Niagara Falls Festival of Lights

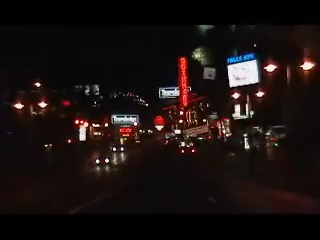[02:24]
I like the moving lights. It's like the moving lights. That's a pretty light. Okay.